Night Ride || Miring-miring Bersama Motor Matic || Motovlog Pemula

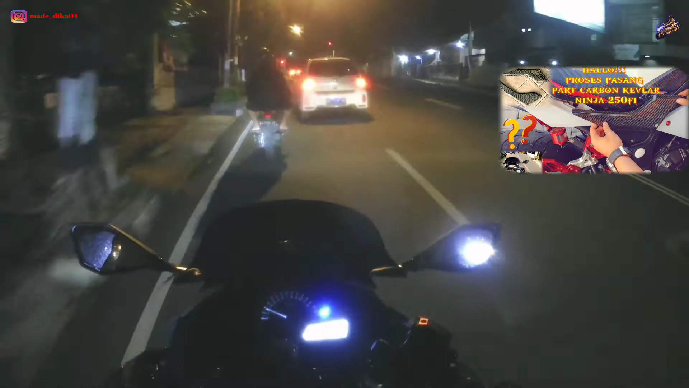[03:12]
Ini kita belok ke kiri guys ya, ini belok ke kiri, belok kiri, jalan terus guys. Kalau lurus baru kita berhenti karena lampu merah.
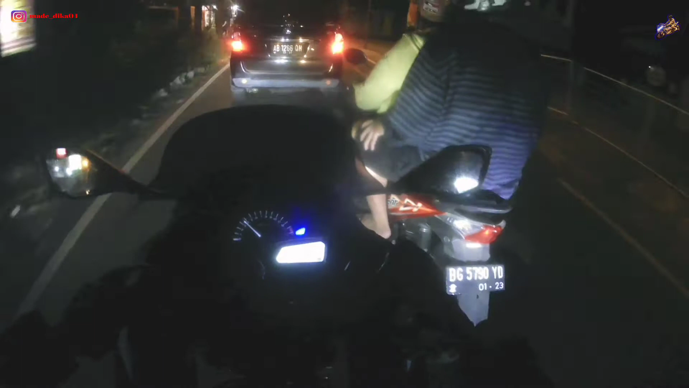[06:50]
Kondisi lalu lintasnya lumayan ramai guys ya. Apa pada pulang kerja ya? Kurang tahu juga saya guys.
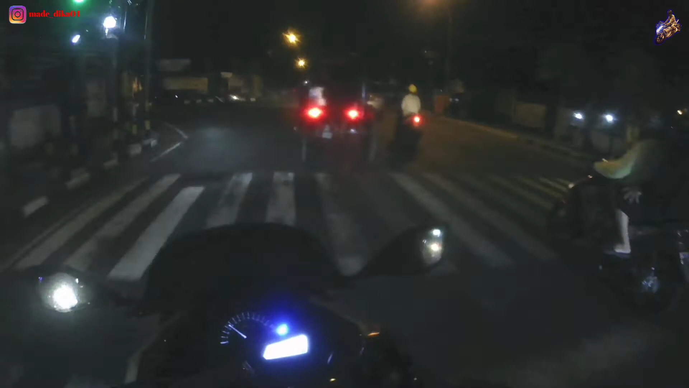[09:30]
Belok ke kiri guys, dia malah lurus
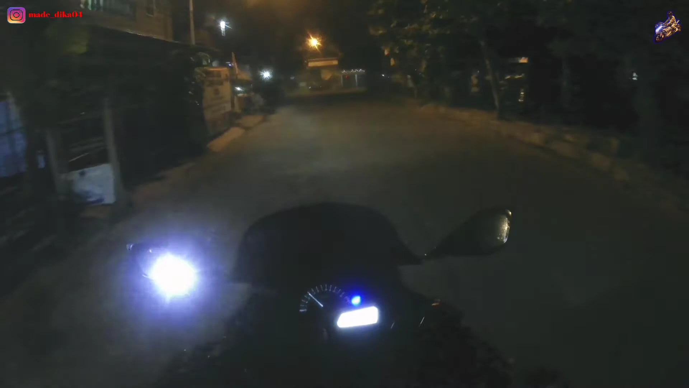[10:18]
Ini kita belok ke kiri aja ya guys ya, lewat jalan bawah dan di kali-kali itu.